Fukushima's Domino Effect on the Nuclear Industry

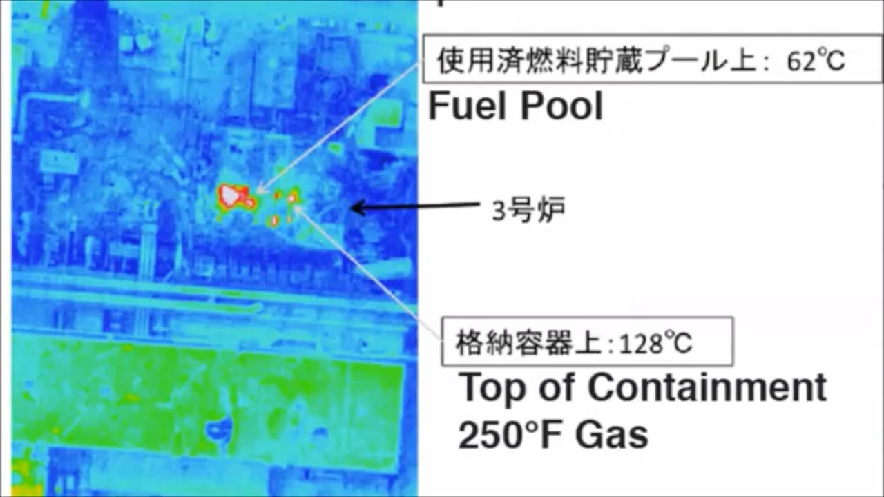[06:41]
were released from the containment structure. These pictures definitely show a release of hot radioactive gas.
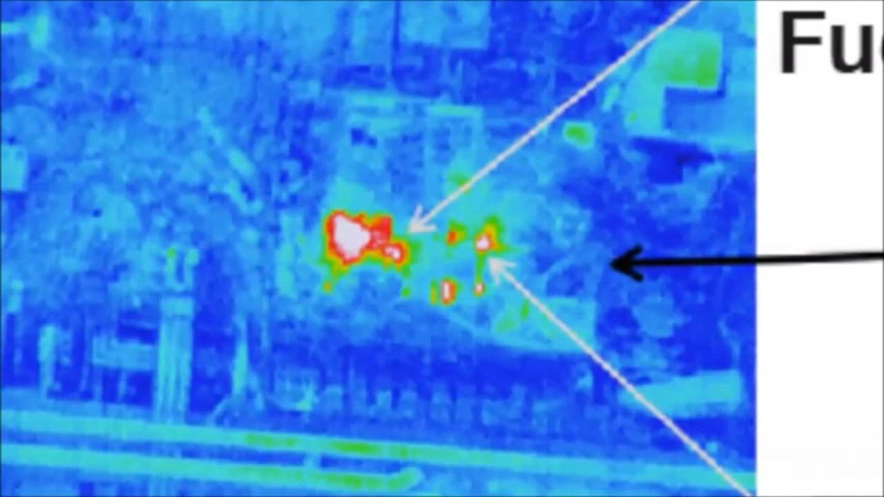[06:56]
As soon as the radiation was released from the plant,